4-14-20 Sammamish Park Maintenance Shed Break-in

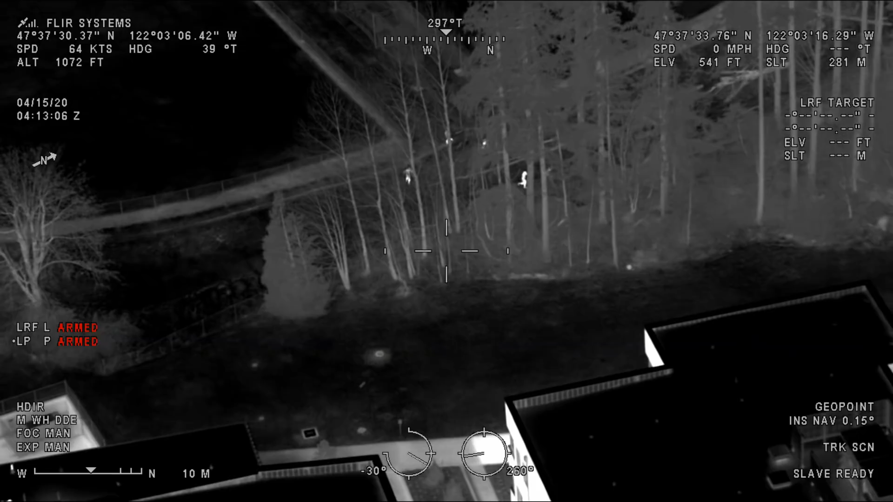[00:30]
So they're probably going to pop out on the north side of the school, they're hopping the fence right now. So I'd kind of hang towards the northeast corner of that school and they'll come right to you.
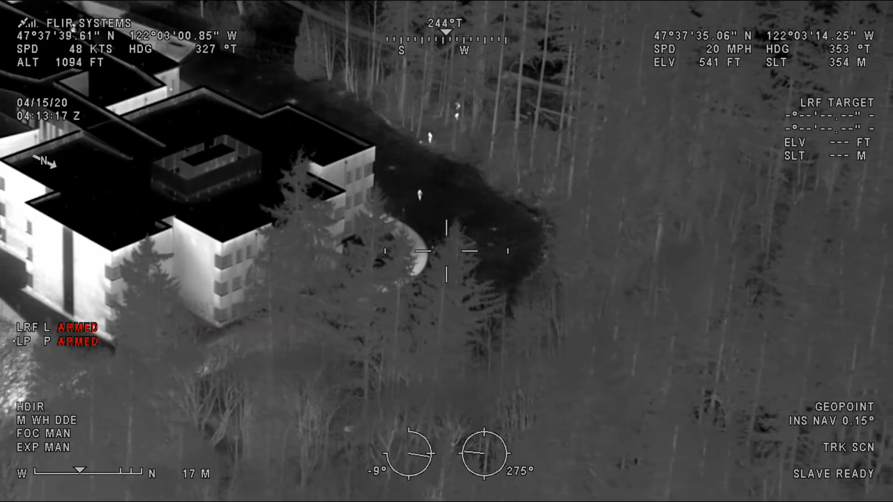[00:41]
Looks like they're pointing north like they want to go to the north side. And they're heading back to the woods, kind of west towards the ball fields.
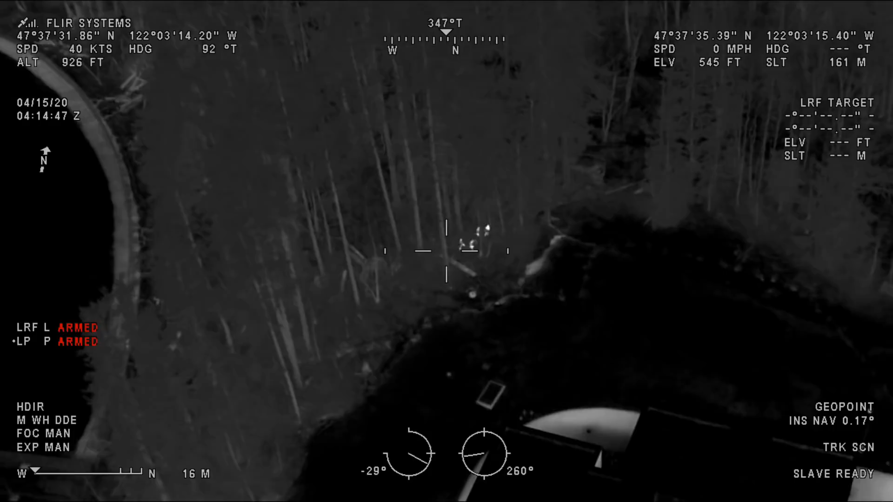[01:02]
Yeah, Fort Ocean, that's a good spot to hang tight.
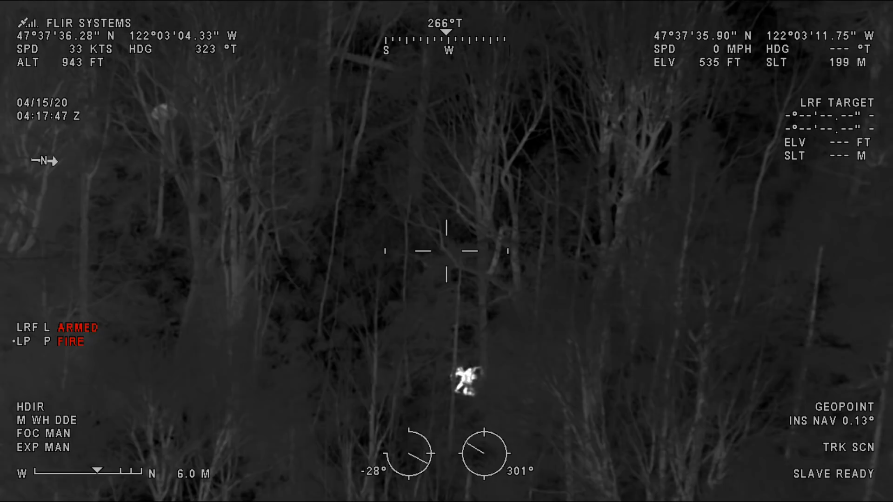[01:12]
Ocean G3, I'm making contact with one in the parking lot. Yep, that's the one that ran away. The other four are still just laying down out there.
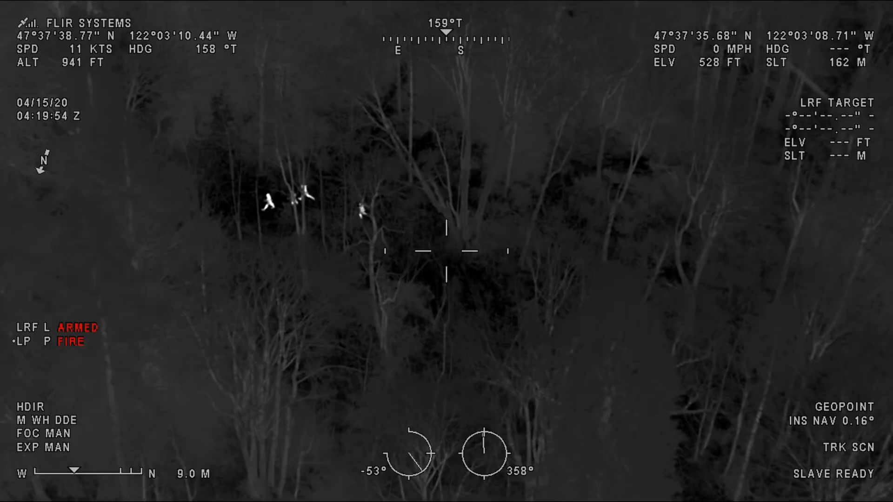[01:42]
They're up and moving, they're heading eastbound towards 216th.
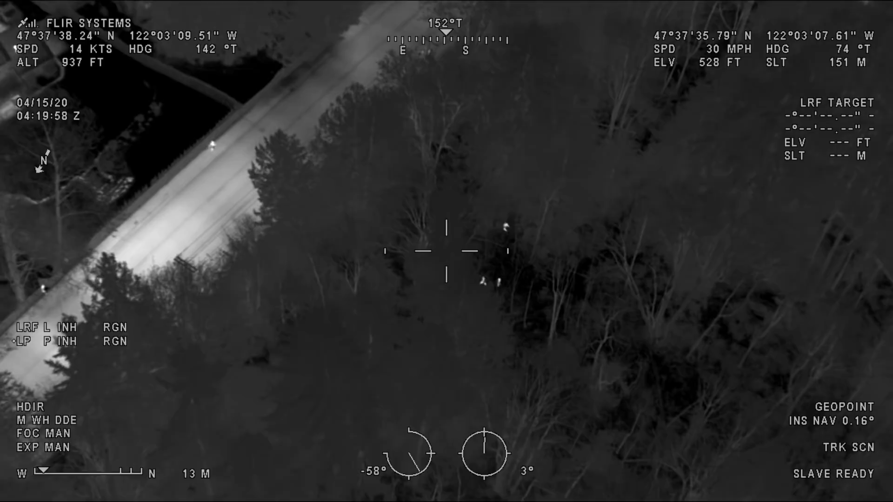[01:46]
They're going to pop out here in just a second.
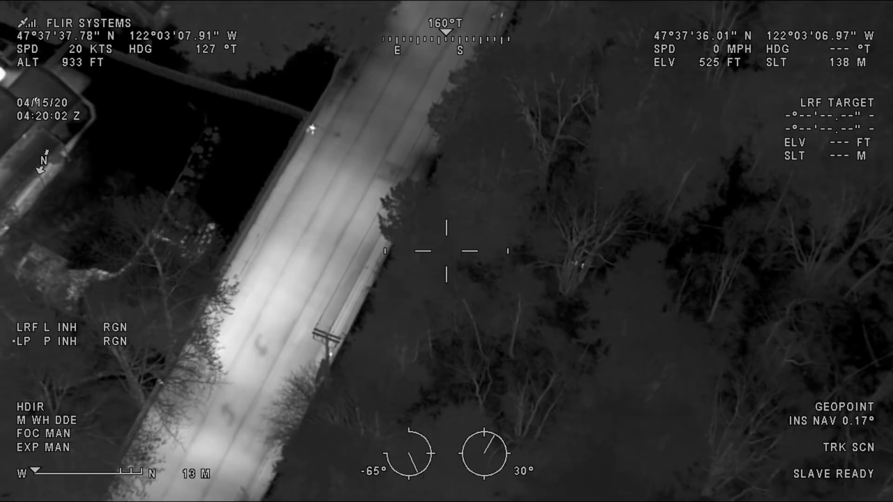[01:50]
If that's a sergeant out there walking, you're going to need to stop right now. Where you at?
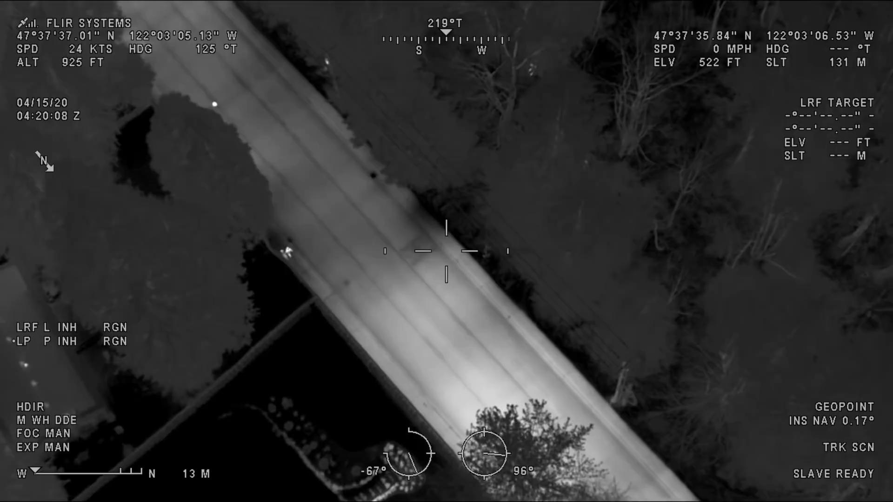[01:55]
Ocean G3, I'm right here in the corner. Okay, they're going to pop out mid 216th, about a half block north of the school.
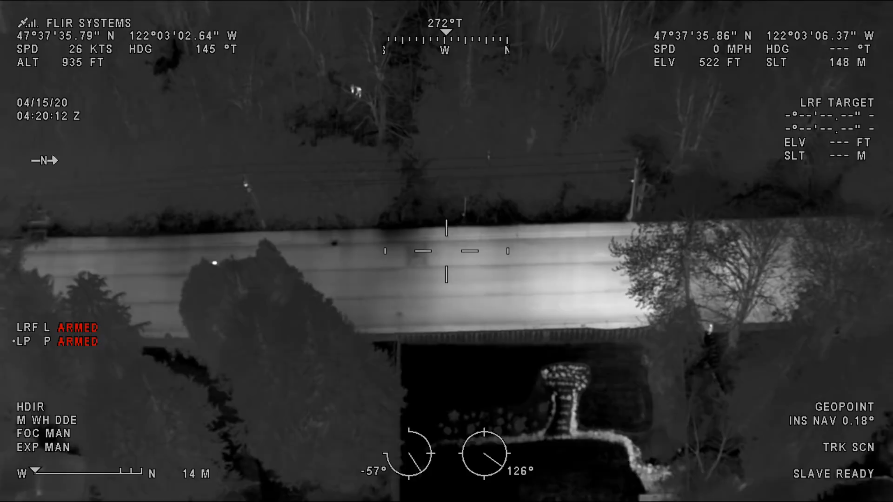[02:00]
Yeah, Fort Ocean, I've got a gal walking her dog.
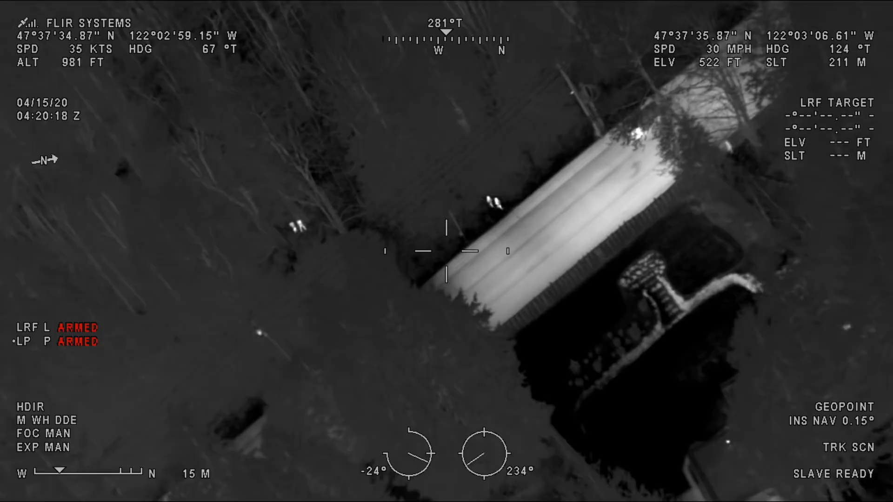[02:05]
Oh, I've got the kids right here. Yep, you've got two there and you've got two more just to the west of them in the woods.
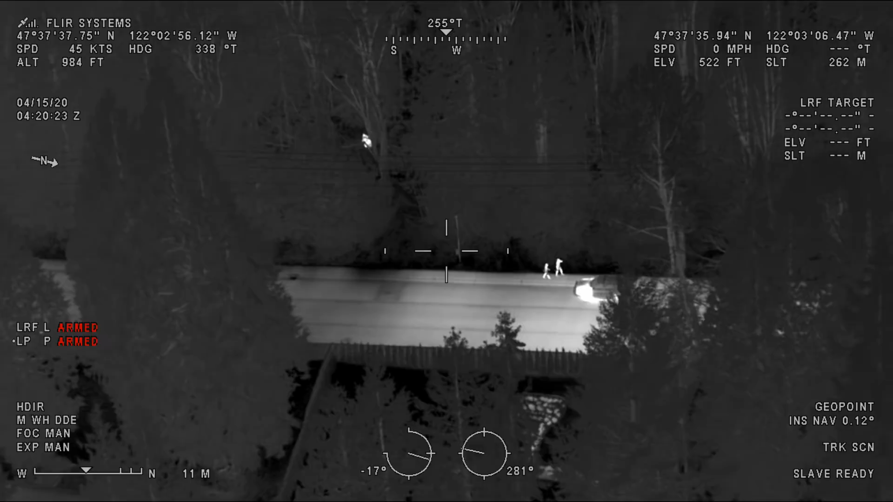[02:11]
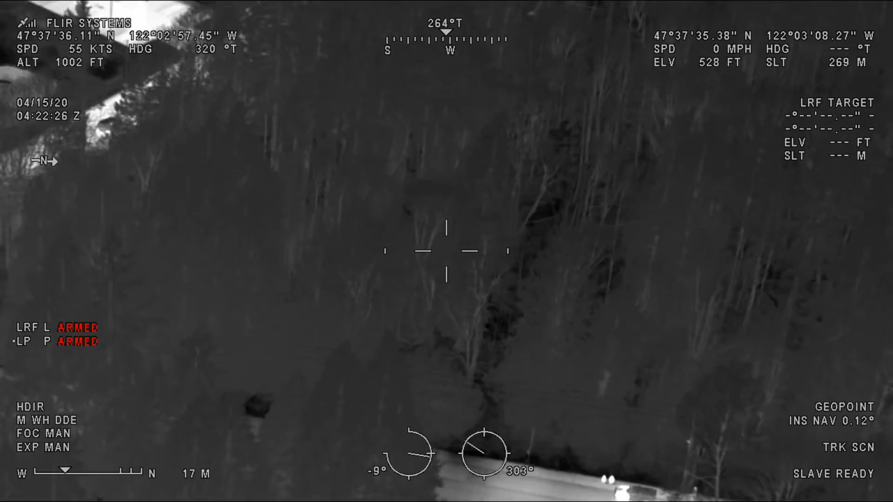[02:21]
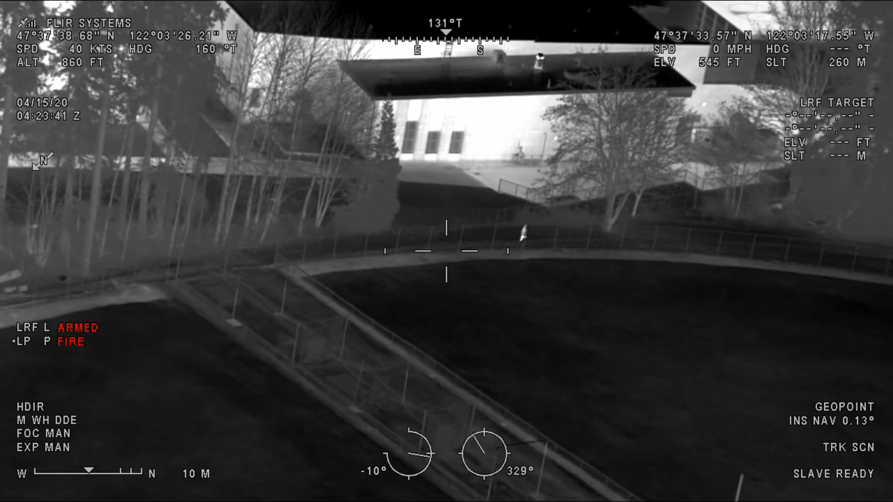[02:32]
Alright, Garney 1, he's running southbound now. Paralleling the school. He's going through the ball fields. Ocean G3, I've got one in the woods, right next to the northwest corner of the school. Alright, yeah, and his buddy's further south than him. He's a little bit faster it looks like.
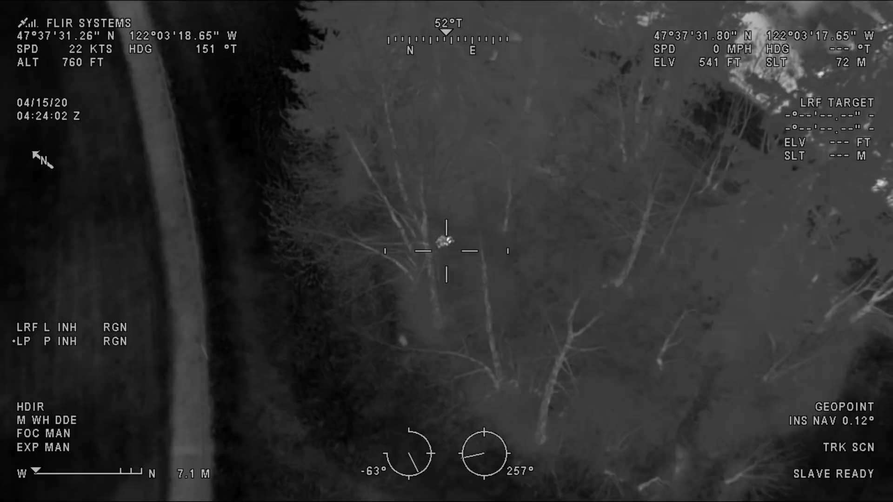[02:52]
He keeps running and thinking he's outsmarting us, but the light shining on him.
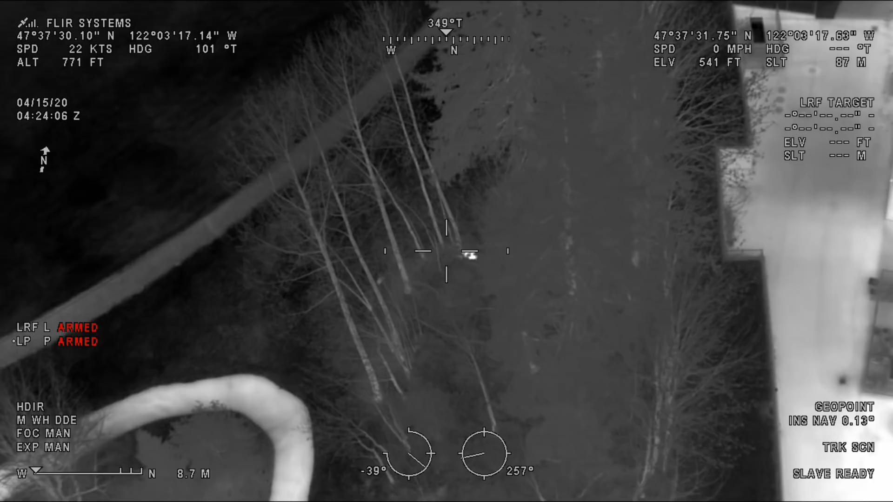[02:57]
He's in a little cluster of trees at the southwest corner of the school now.
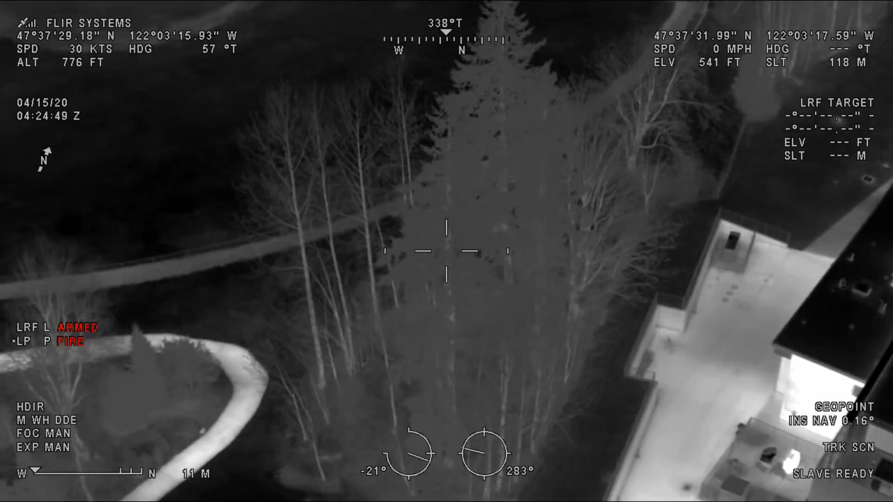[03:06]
Yeah, Garney 1, if that's a patrol car on northeast 16th, stop right there.
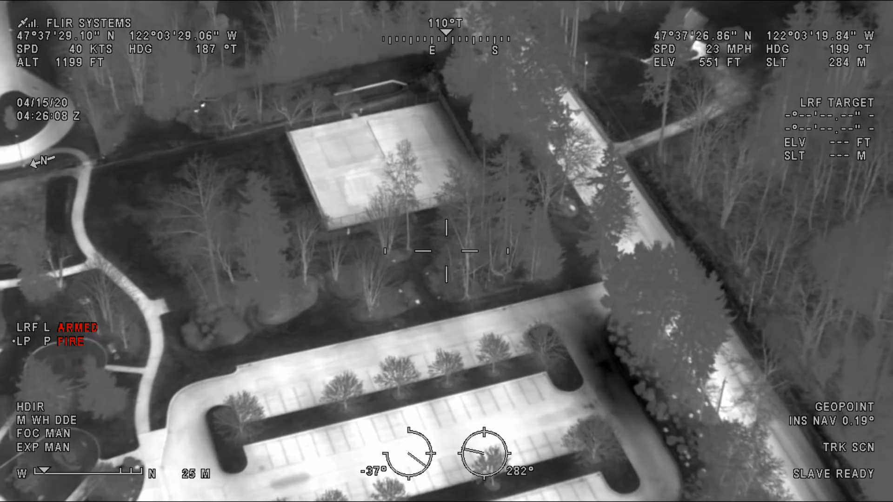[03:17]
He's going to be off to your right, right by the tennis courts. He's going to pop out on 16th. Right behind you, he's right behind you running eastbound now. Yep, so you, I don't know if you can see him, but it's, he's right in front of you.
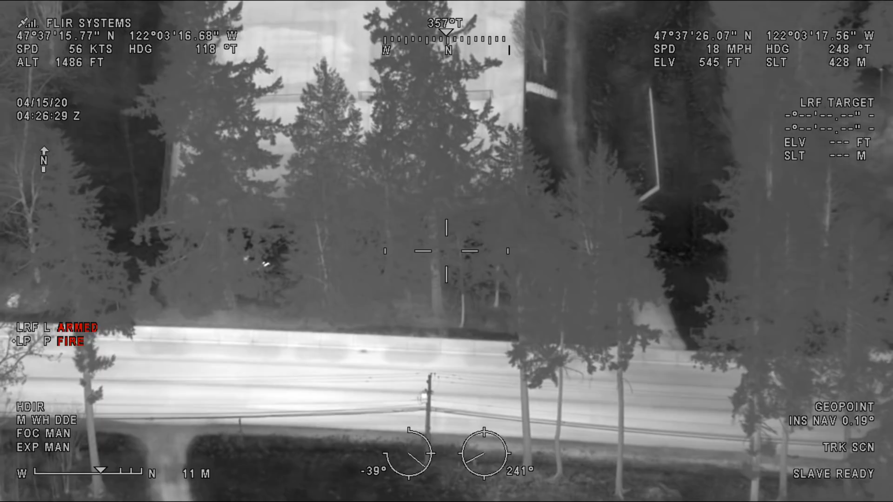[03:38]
Garney 1, looks like he's got them, found out, getting them in custody.